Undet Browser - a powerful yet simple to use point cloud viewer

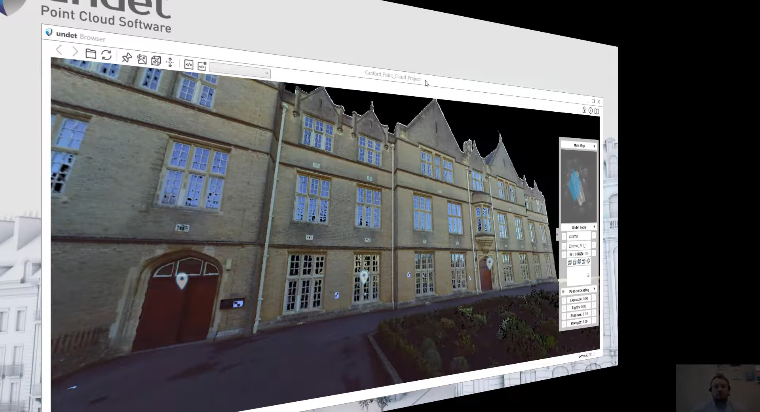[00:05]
Hello I am Marius and in this video I am going to
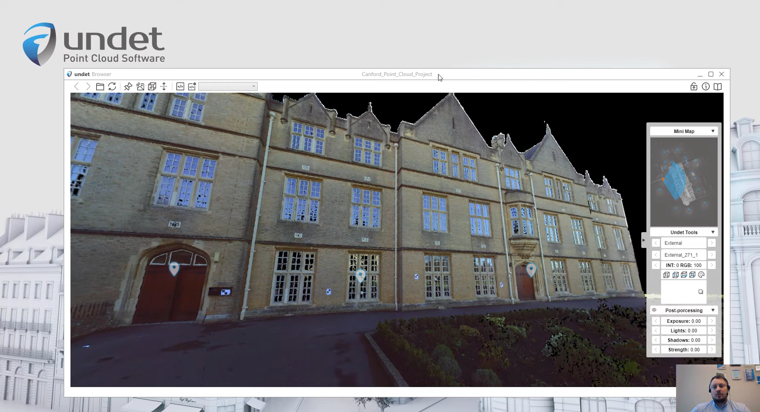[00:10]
introduce you with our new software called Undead Browser. Undead Browser is a standalone point
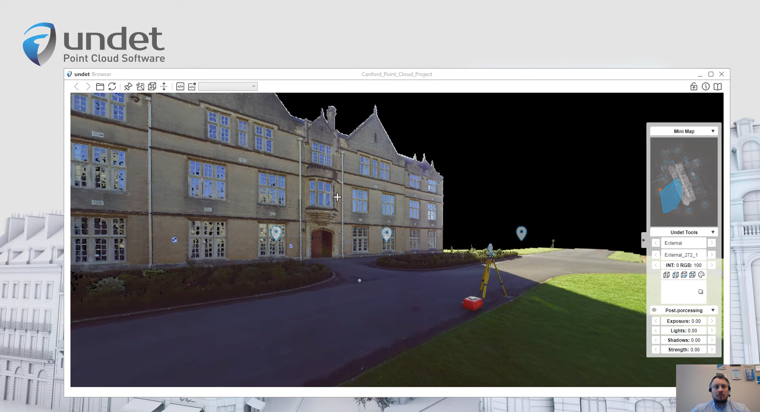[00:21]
cloud viewer created to help you view,
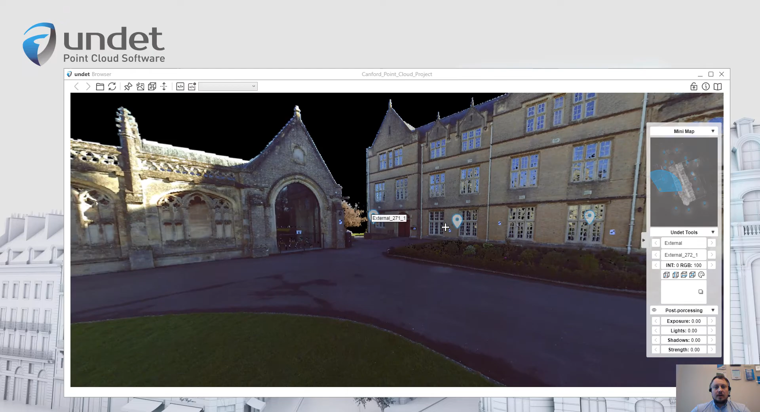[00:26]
analyze and navigate your digital data as a panoramic views
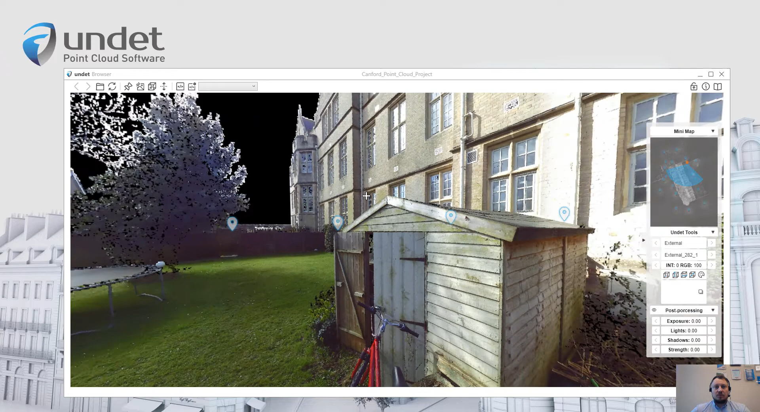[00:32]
helping you better and more quickly
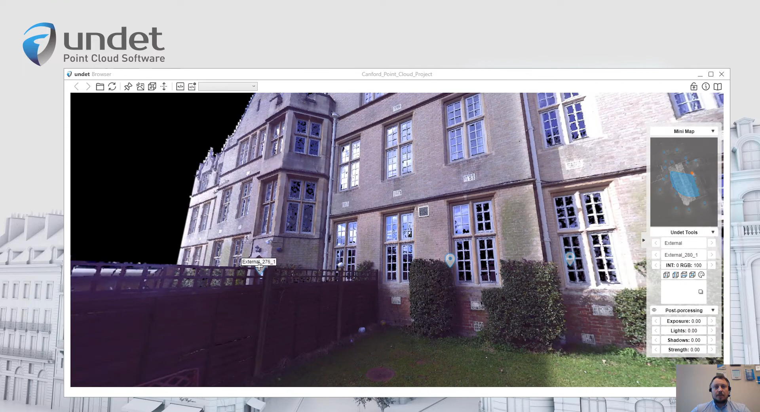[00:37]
understand of your scan data and share it with colleagues and customers.
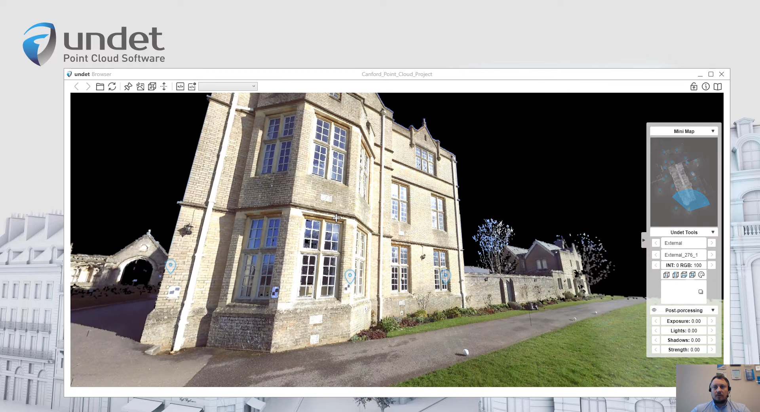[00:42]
To open Undead project using Undead Browser, simply run Undead Browser application,
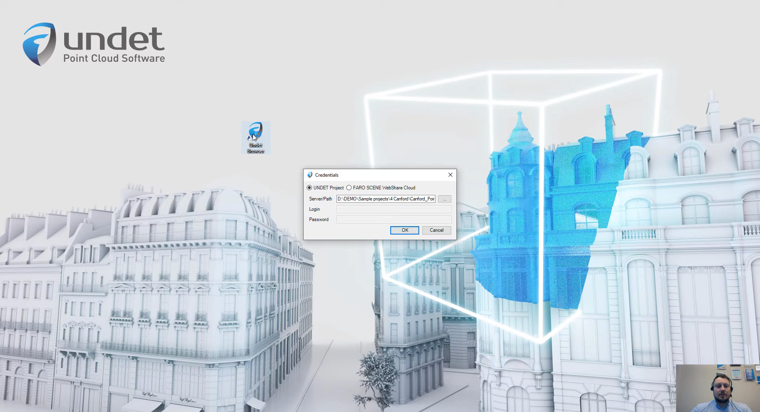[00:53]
click here to select Undead project and press open.
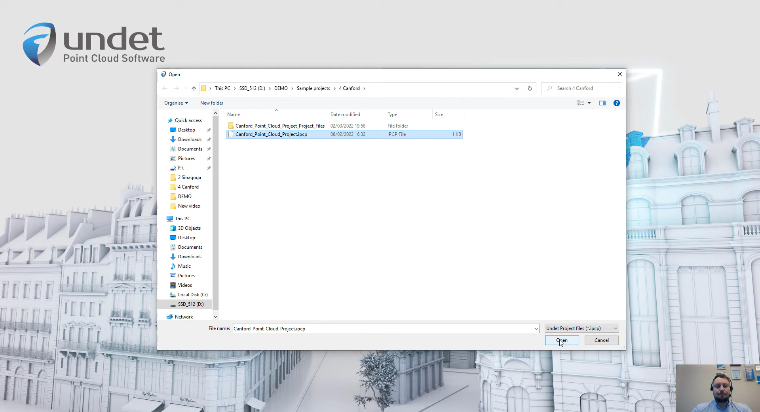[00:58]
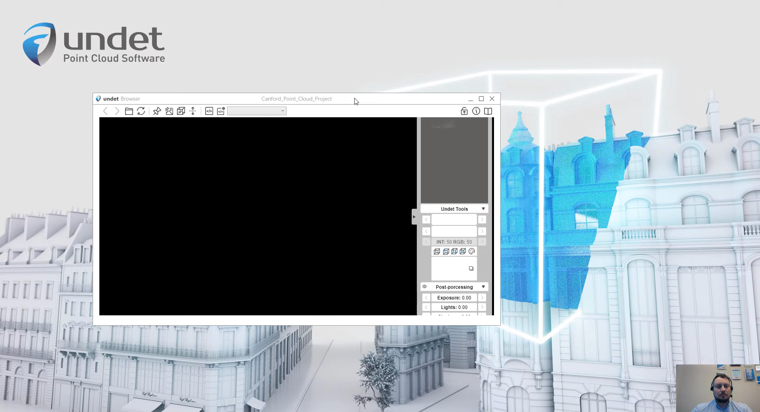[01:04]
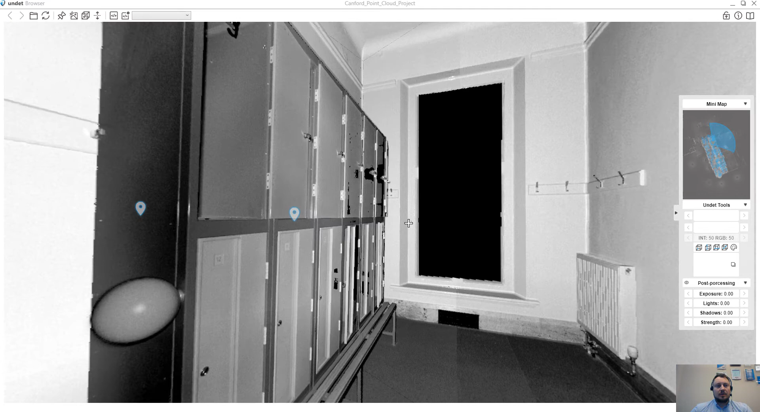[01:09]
Using Undead Browser you can view and explore your 3D reality
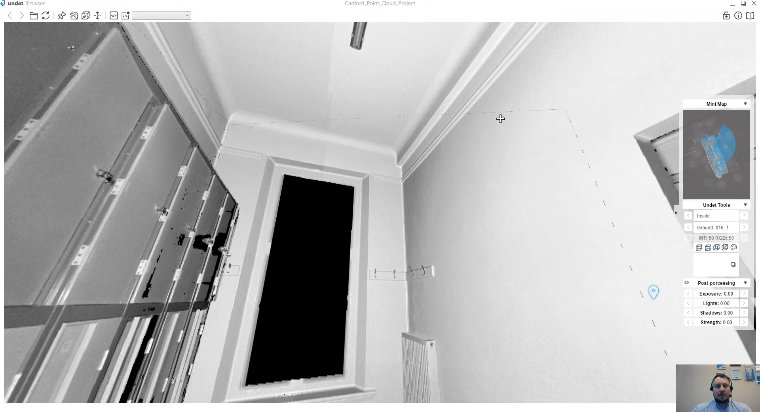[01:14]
data in the way that feels like being live on the site.
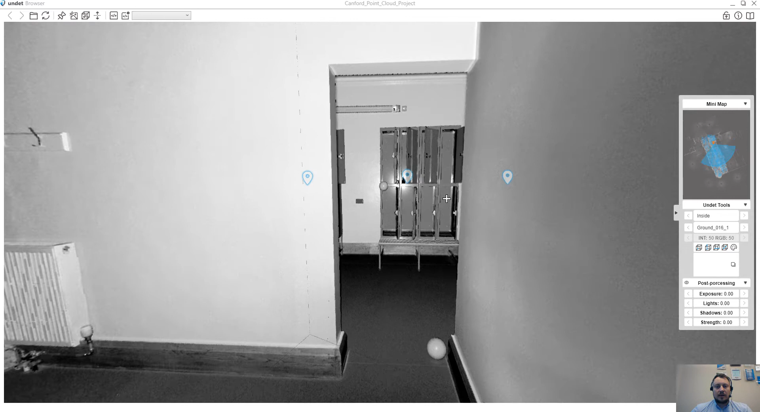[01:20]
You can go to the next scan station
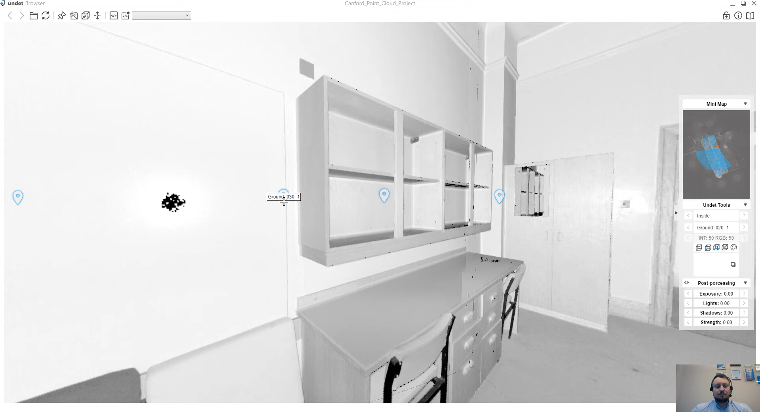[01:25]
using hotspot markers or you can use a minimap
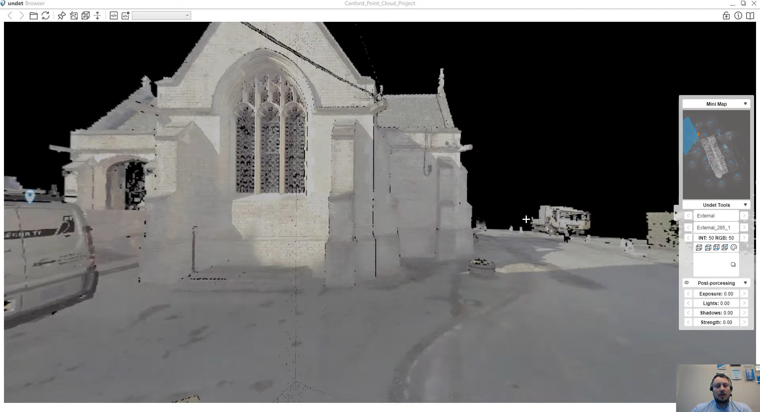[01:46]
If you will be able to view the
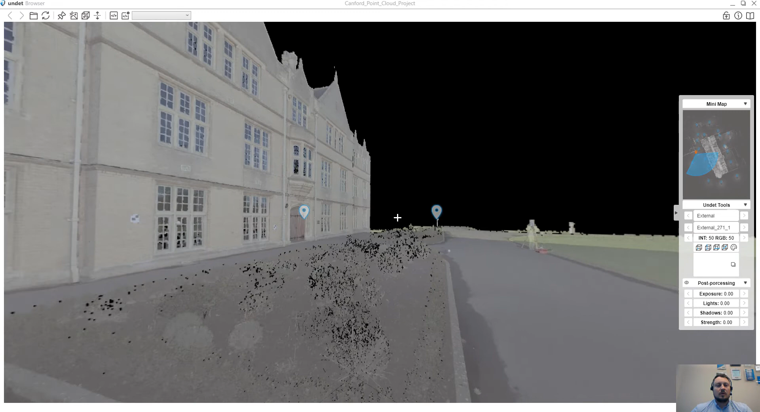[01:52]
scan station that contains in that group only and for example if your point cloud has RGB colors there is a slider to change coloring from intensity to RGB colors or use a mixed value to get
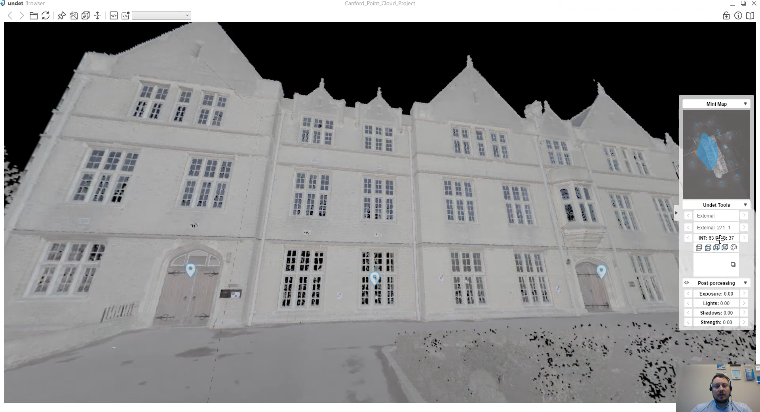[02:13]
the best possible view and
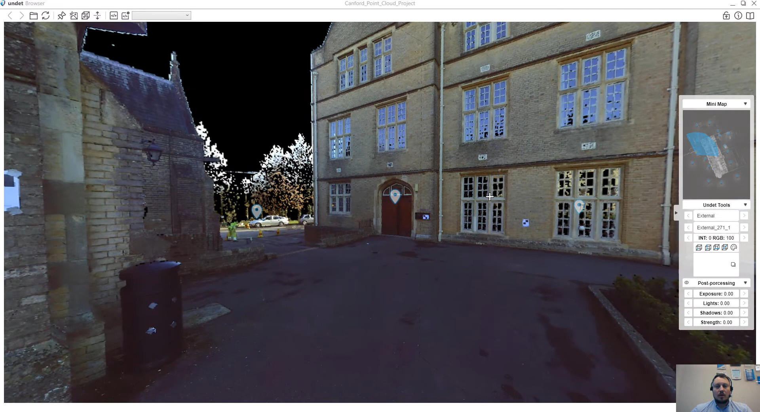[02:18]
for example in such situation when the image quality is bad we have implemented post processing settings and you can use these settings to
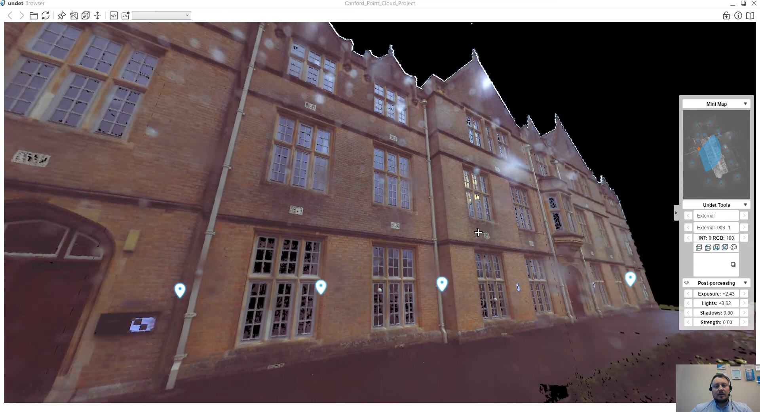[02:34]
get better view and fix image quality
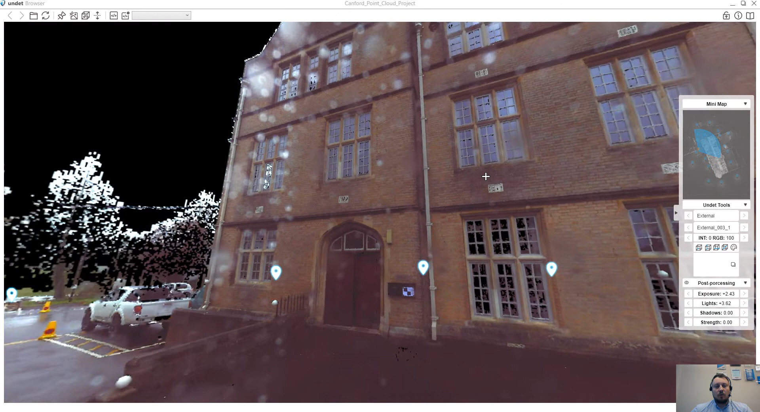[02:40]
and with double mouse click you can reset the settings to the initial view.
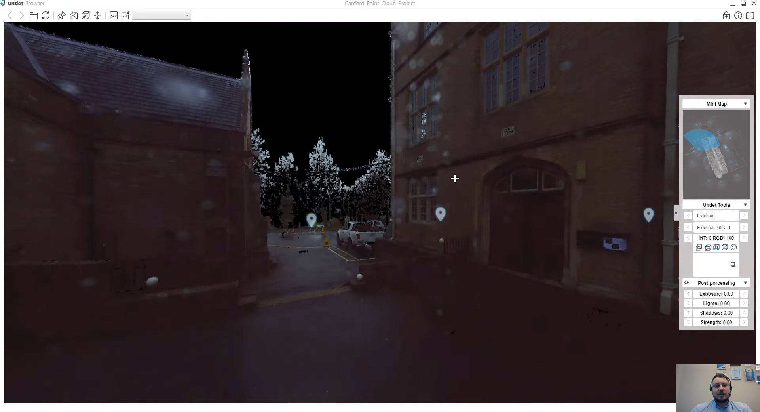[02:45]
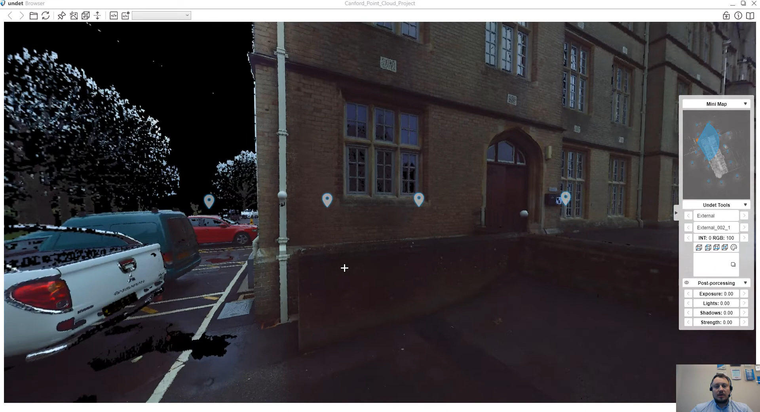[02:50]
Beside the easy and fast navigation through your scan stations.
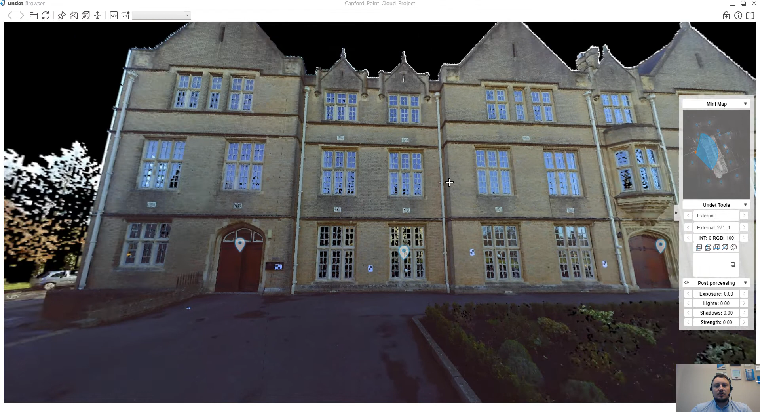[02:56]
There is additional tools to take a measurements. There is a tool to get the coordinate where you click or there is a tool to measure height information between two points
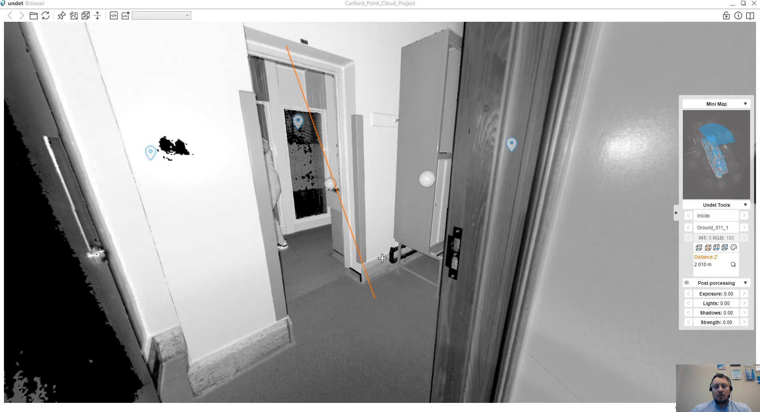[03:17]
or even measure the distance between two selected points. And all these values measurements can be copied into a clipboard for future use.
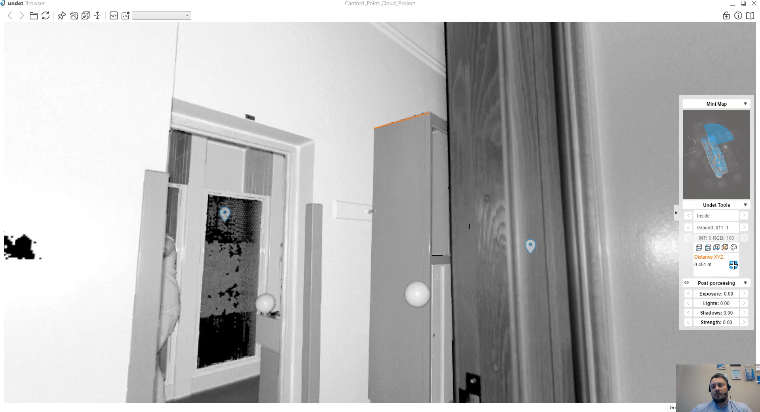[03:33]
All the features which you
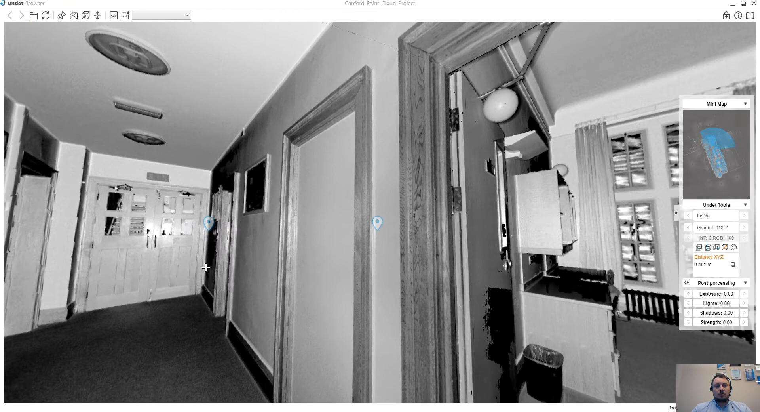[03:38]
have just saw on this video you can use free of charge without any license fee.
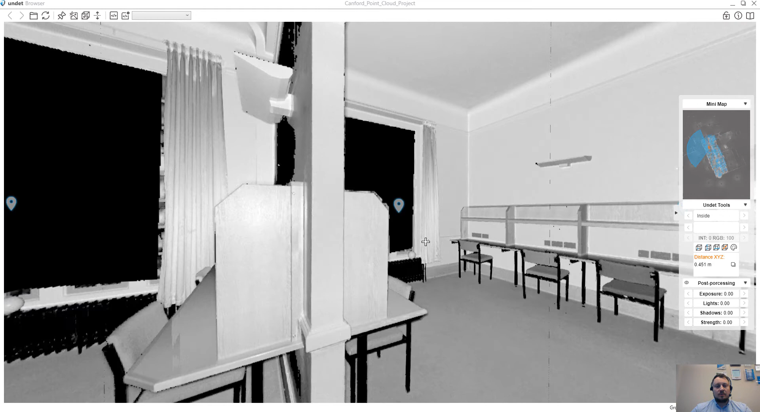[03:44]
But as you can see on the top menu of Undead Browser there is additional features which is unique and it can be used only with Undead plugins. For example draw points, translate the section, change elevation and write your own scripts